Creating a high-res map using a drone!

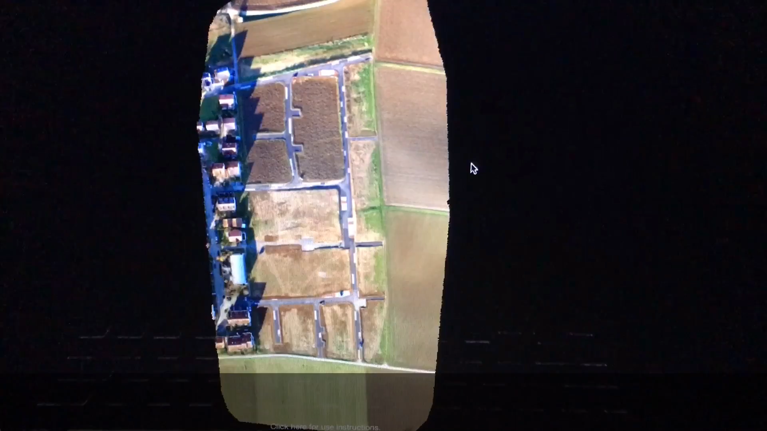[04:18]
but I can also create 3D.
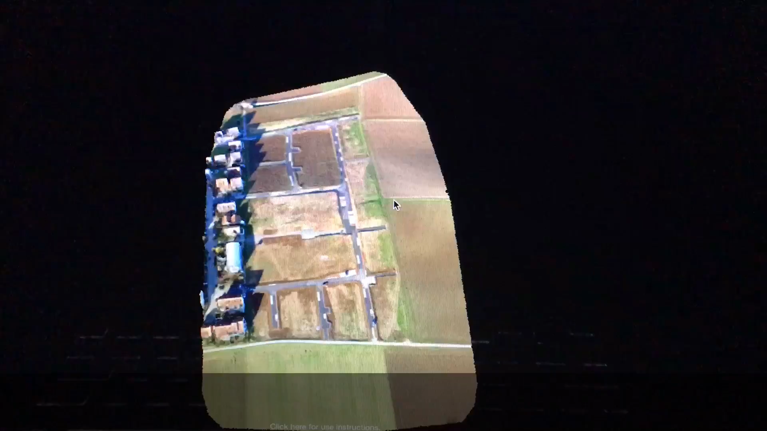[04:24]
Now this is fairly high detail, high-resolution, once again, for a 3D model.